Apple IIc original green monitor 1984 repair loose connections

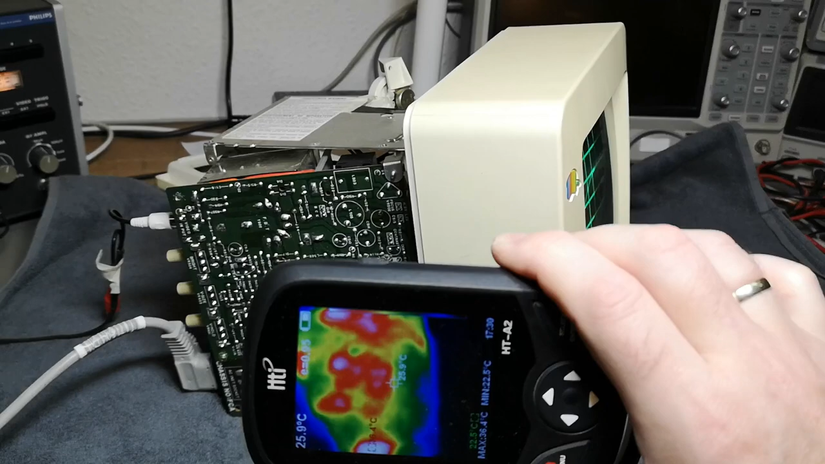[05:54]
temperatures on the board to see where is it warm.
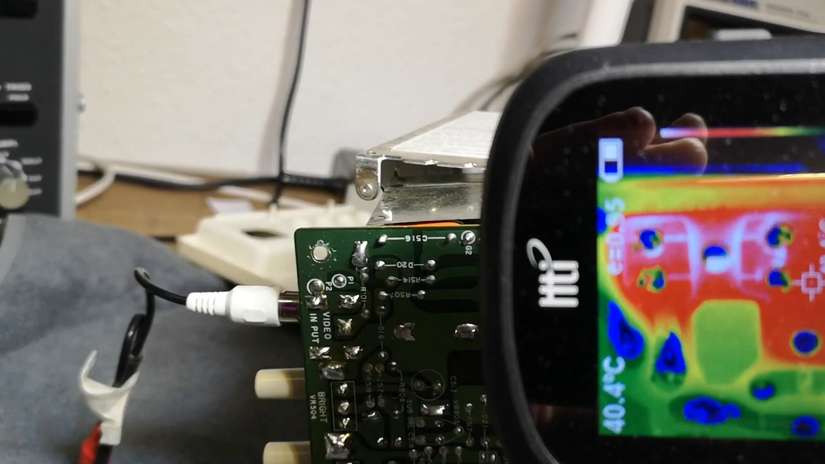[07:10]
On screen: spot 40.4°C
look how nice and sharp a picture I can get of that area up here. And that is again two diodes.